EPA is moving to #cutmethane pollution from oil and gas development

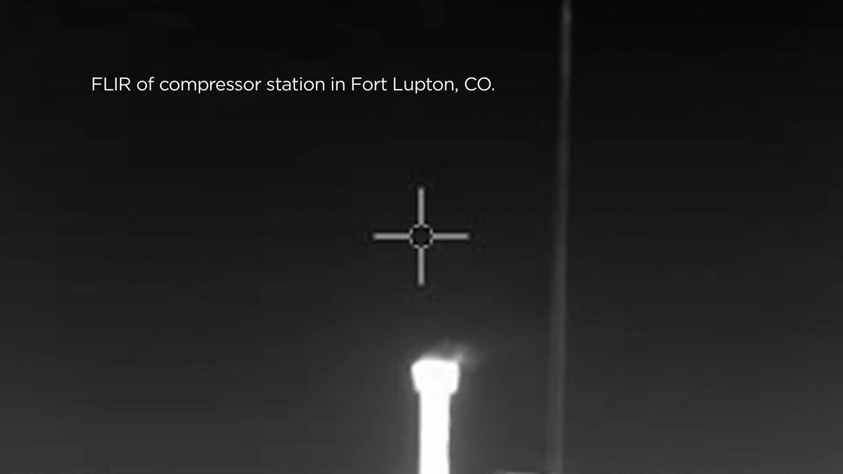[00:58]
All you have to do is look around at the top of the tanks. They have relief valves on every pipe coming
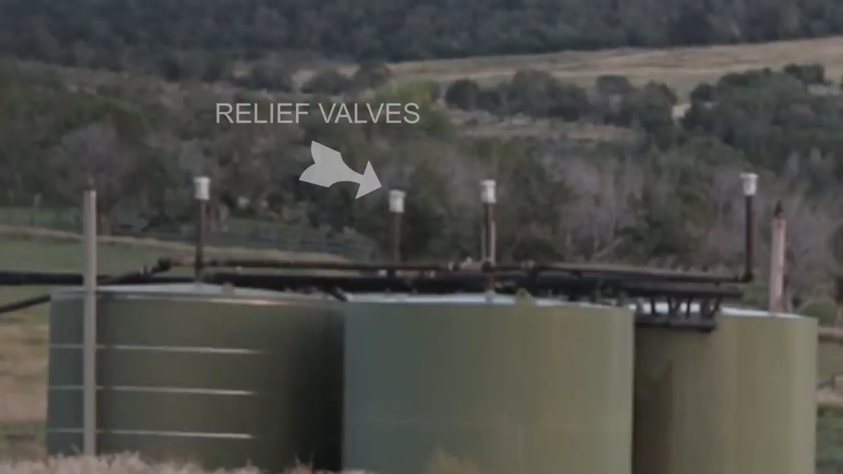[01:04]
out of the tank and as a pipe fitter and as a person in the industry,
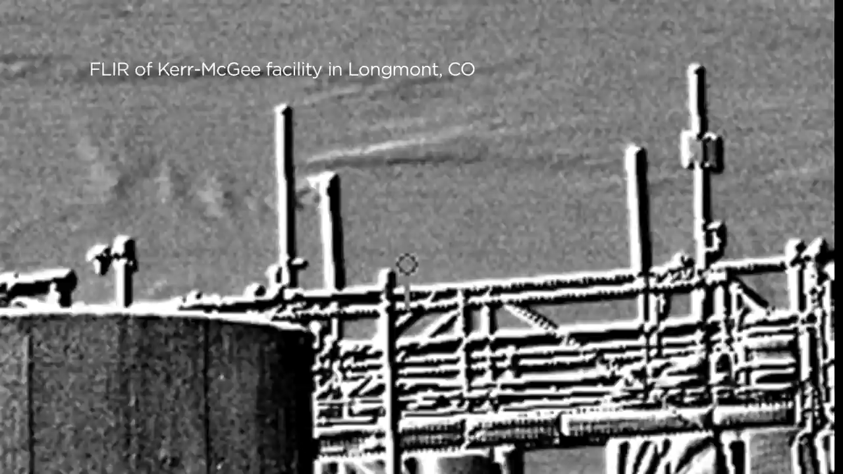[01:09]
relief valves are made to relieve pressure and therefore the volatile gases are then released into the atmosphere.